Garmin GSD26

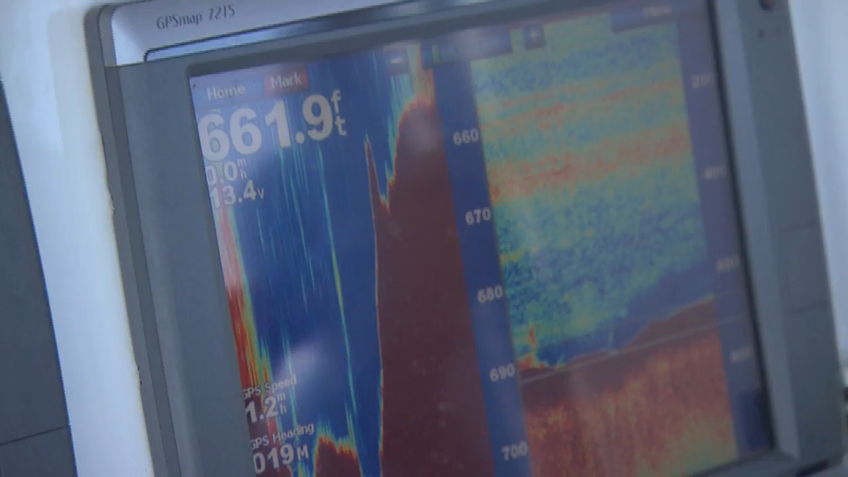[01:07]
On screen: depth 661.9 ft
The new Garmin GSD-26 digital sonar features spread spectrum chirp technology,
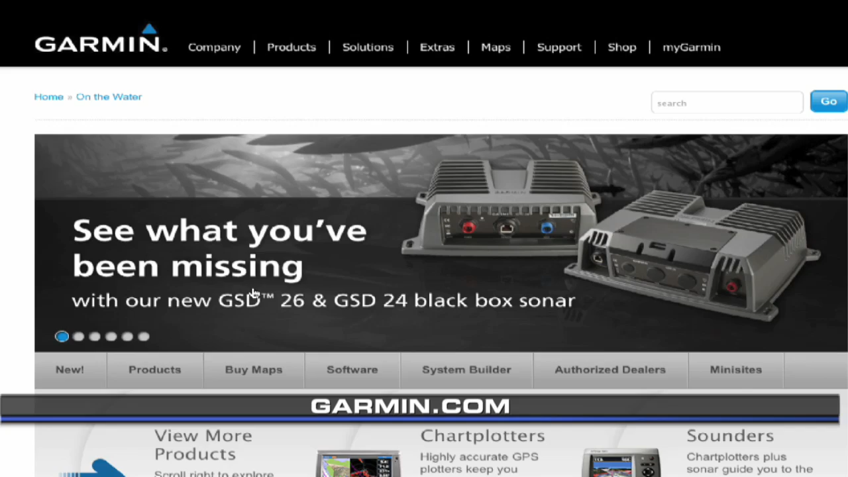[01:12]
the most advanced sonar technology available today.
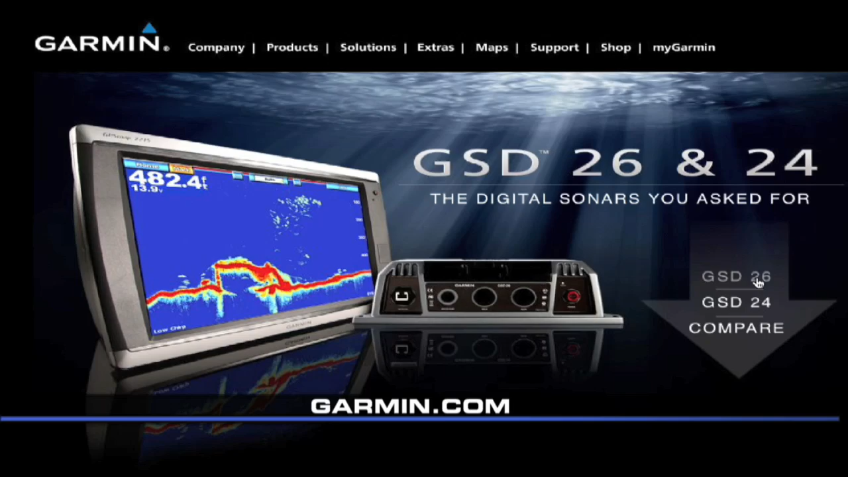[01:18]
On screen: depth 482.4 ft
Dual mode allows you to fish with chirp or without as a traditional sonar. The GSD-26 adjusts to your needs
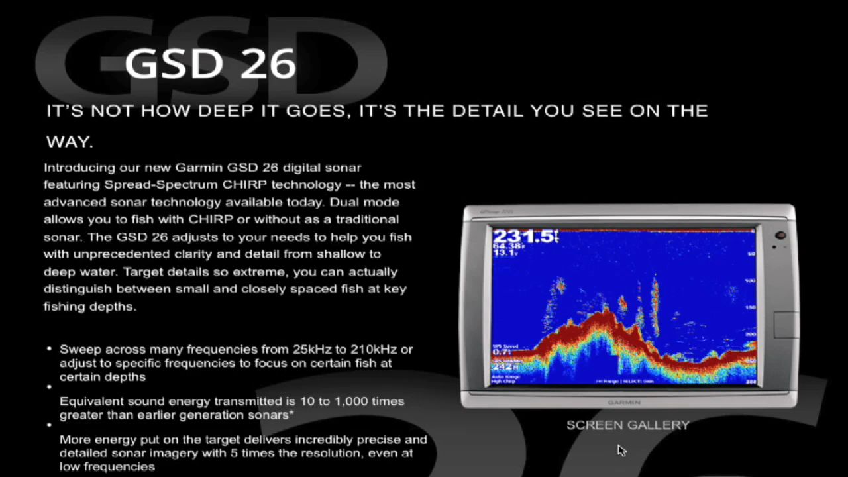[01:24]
to help you fish with unprecedented clarity and detail from shallow to deep water. Target details so extreme you can actually distinguish between small and closely spaced fish at key fishing depths. With the GSD-26 you can sweep across many frequencies
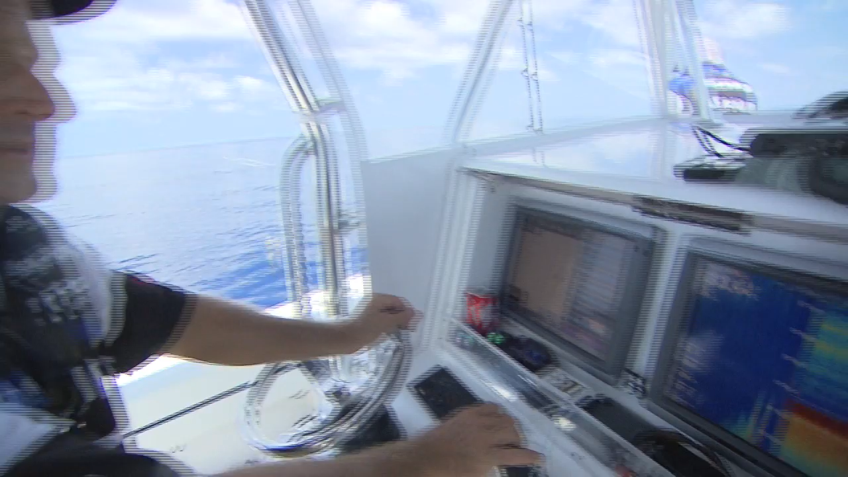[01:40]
from 25 kilohertz to 210 kilohertz or adjust to specific frequencies to focus on certain fish at certain depths.
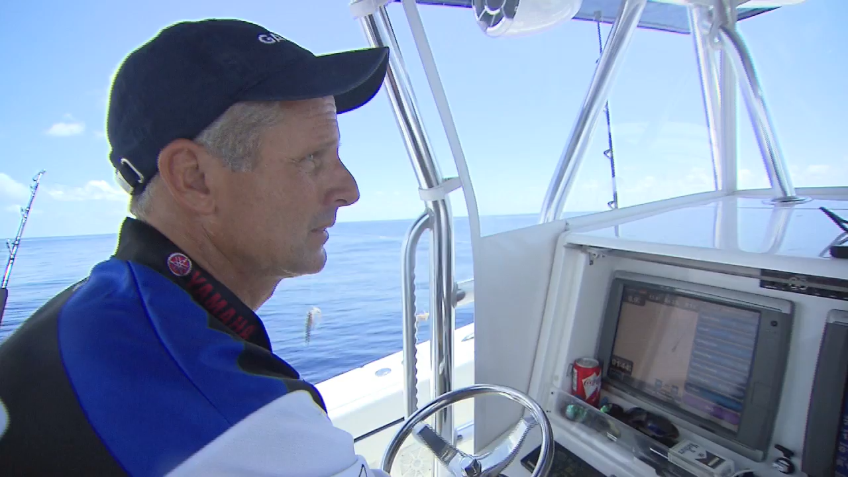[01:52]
Equivalent sound energy transmitted is 10 to 1,000 times greater than earlier generation sonars.
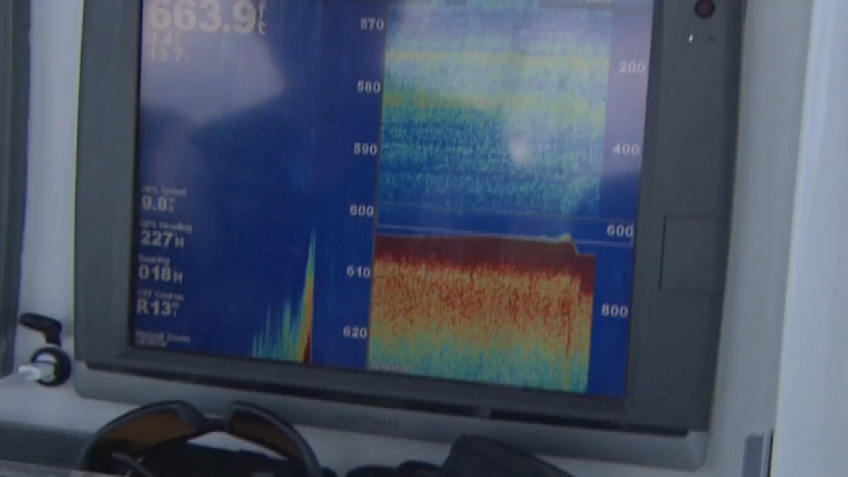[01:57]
More energy put on the target delivers incredibly precise and detailed sonar imagery with five times the resolution, even at low frequencies.
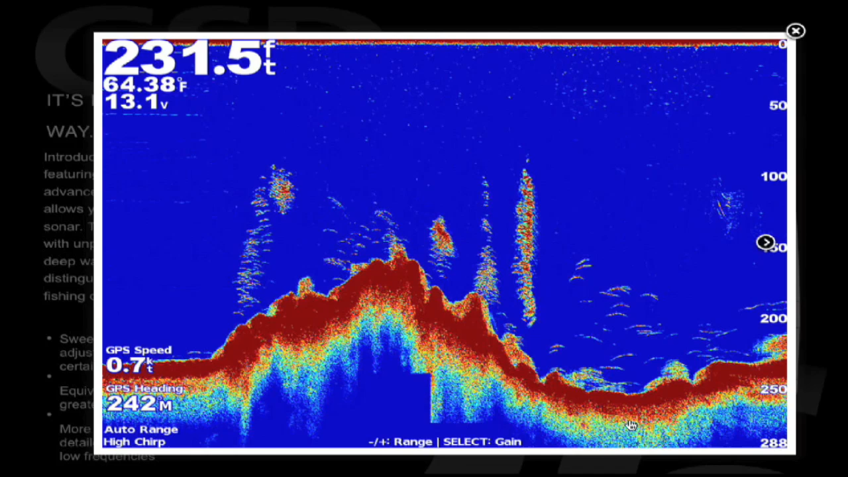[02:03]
On screen: depth 231.5 ft, water 64.38°F
You know, the Garmin units now are starting to jump ahead of everybody else from the radars, the chart plotters, the user-friendly on the chart plotters.